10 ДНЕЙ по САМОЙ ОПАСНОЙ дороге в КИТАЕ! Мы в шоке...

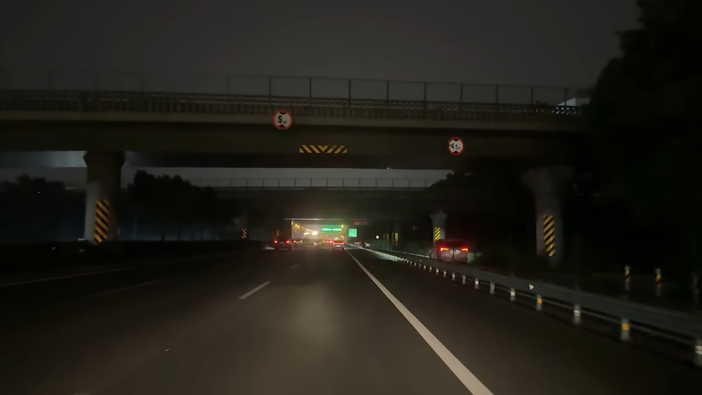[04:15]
Ночная дорога в Китай очень красивая.
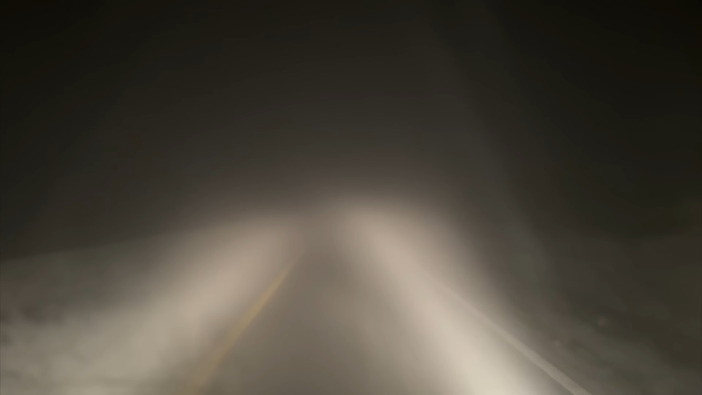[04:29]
Это самый густой, блин, туман в моей жизни. Только посмотрите, нифига не видно. Да. Мы ехали около трех часов вверх.